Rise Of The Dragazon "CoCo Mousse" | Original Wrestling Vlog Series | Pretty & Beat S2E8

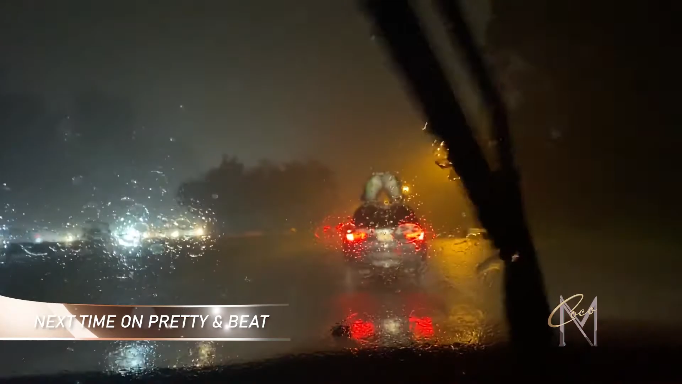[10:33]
Oh, it's getting really bad. I'm going to get stuck in this hurricane. I knew I shouldn't have gone.